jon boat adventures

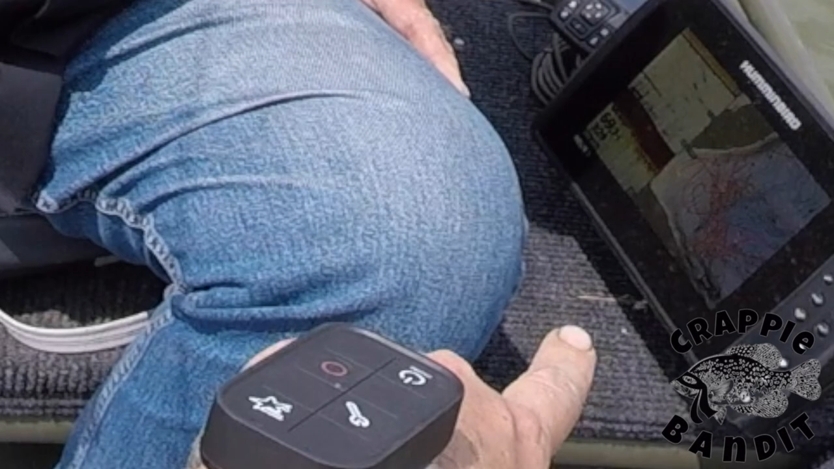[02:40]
Yeah. Letting it swing back. You kind of see that line right there? On that red? On the big one? Yeah, right there. See that line of red? Right above 15? Yeah.